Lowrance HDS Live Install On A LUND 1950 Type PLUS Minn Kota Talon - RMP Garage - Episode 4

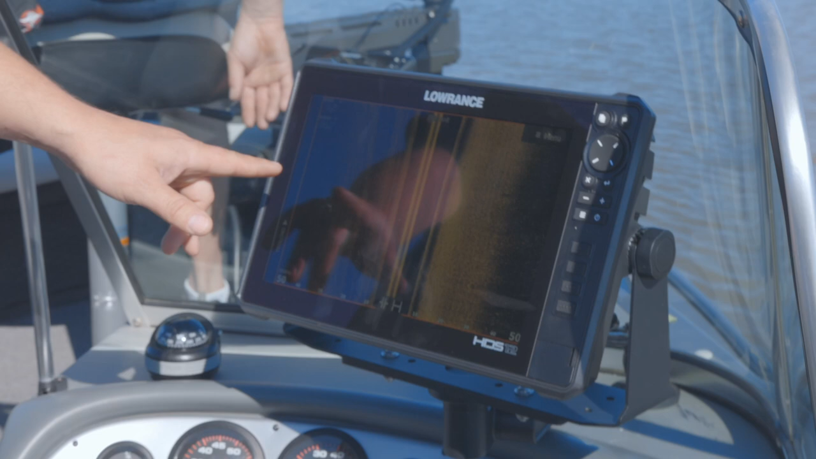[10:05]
I've got this boat completely trimmed down right now.
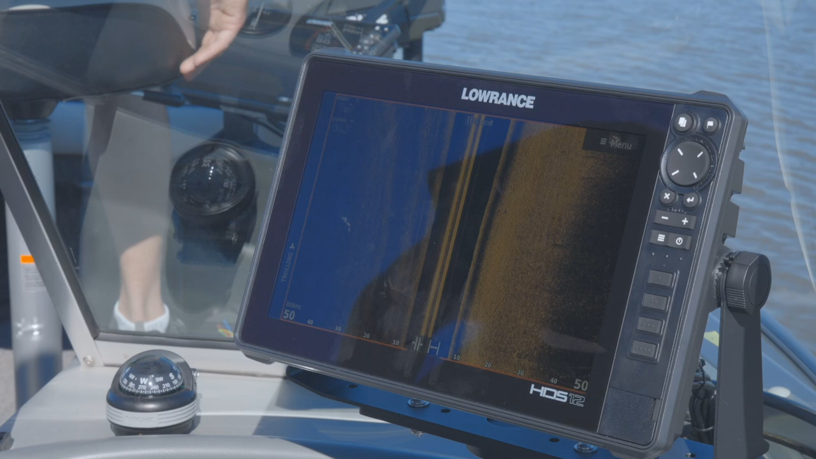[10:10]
So what I want to show you is, we can trim this motor up and get that drive
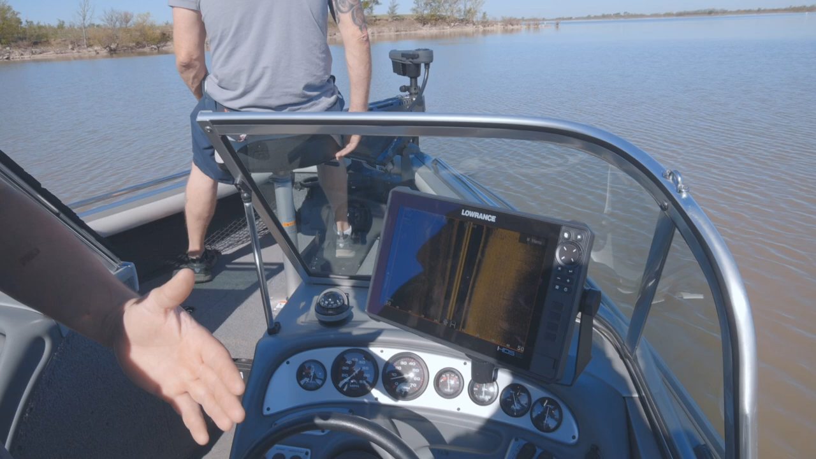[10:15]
out of view and you can start to see right here as we're trolling along here,
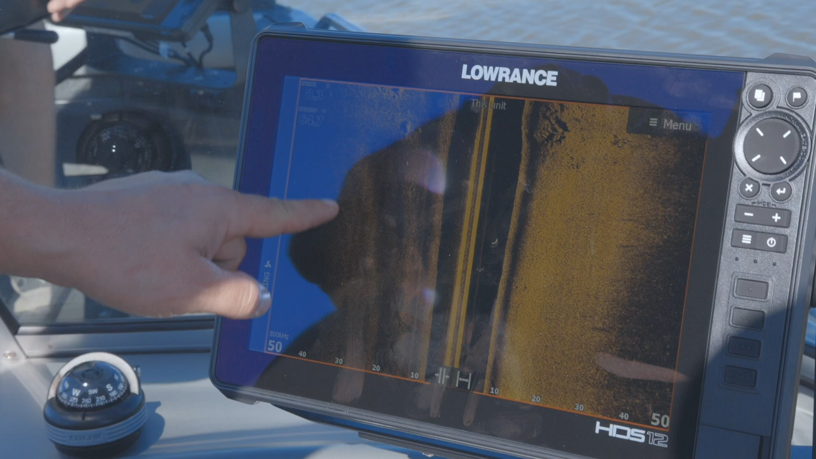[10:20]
we get that drive swung out of view just a little bit, didn't even really have to trim it up that much.
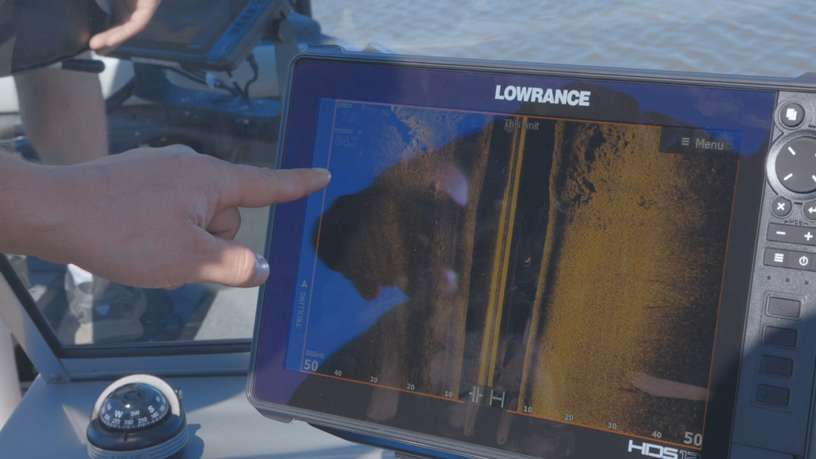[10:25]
We're starting to get our picture back.